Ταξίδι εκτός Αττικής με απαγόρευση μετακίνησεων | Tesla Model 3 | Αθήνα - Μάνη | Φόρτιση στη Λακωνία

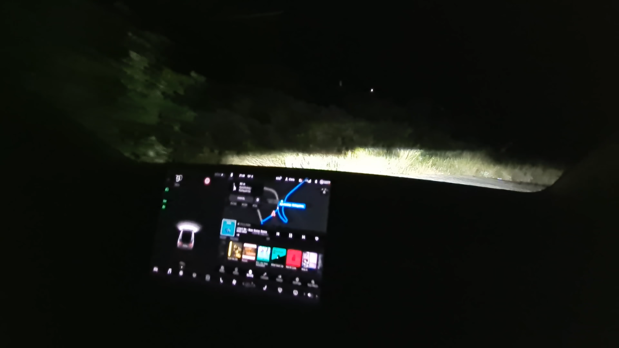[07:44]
Εντάξει, εδώ ευτυχώς δεν έχει καμία τρελή λακκούβα, γιατί είναι και λίγο χαμηλό το αμάξι. Αλλά από ό,τι φαίνεται τα καταφέρνει. Τα καταφέρνει. Now turn sharp right onto Panay. Και βγήκαμε στο δρόμο, εντάξει, ευτυχώς. Ωπα, stop. Ωραία, βγήκαμε.
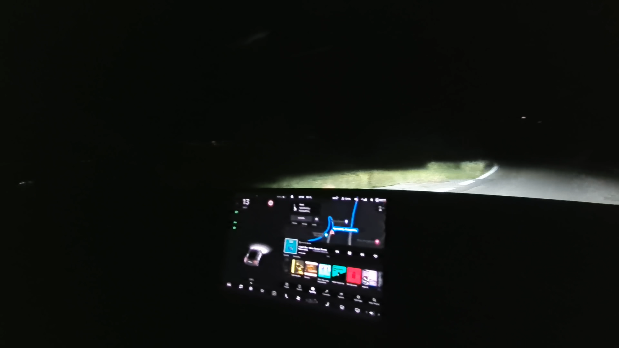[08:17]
Έχουμε ακόμα πόσο 10 λεπτά μας δίνει. Η περιπέτεια συνεχίζεται. Εδώ είναι πολύ ωραία, είναι παραλιακά, βέβαια δεν φαίνεται τίποτα το σκοτάδι. Αλλά πλέον είμαστε παραλιακά, πλησιάζουμε στο Ήτειλο. Εδώ είναι όλο ωραίες κατοικίες και ξενοδοχεία. Ένα πράγμα που παρατηρώ με το Tesla, ίσως κάνω λάθος.
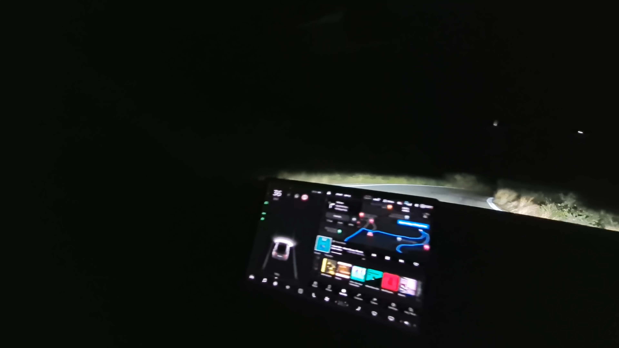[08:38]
Νιώθω ότι δεν έχω μεγάλα φώτα. Νιώθω εδώ που είναι θεοσκότεινος ο δρόμος, ότι δεν βλέπω καλά μπροστά.